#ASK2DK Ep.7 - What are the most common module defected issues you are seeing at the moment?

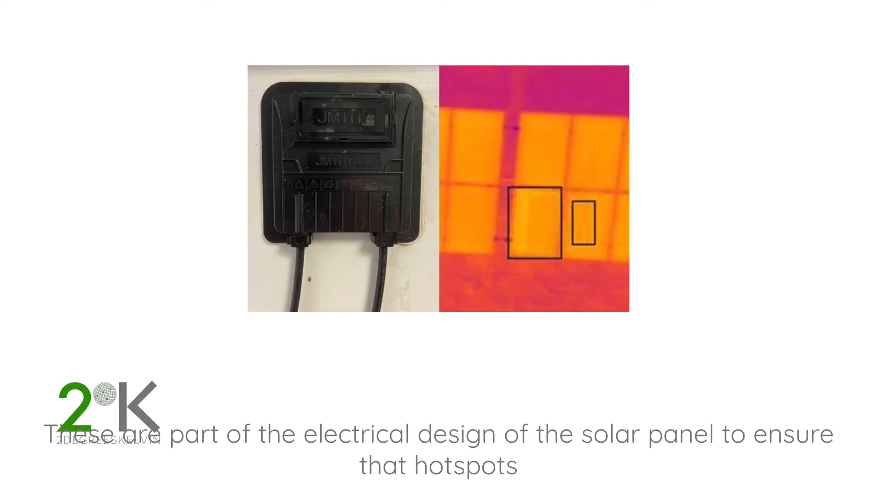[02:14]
these are part of the electrical design of the solar panel to ensure that hot spots or electrical problems within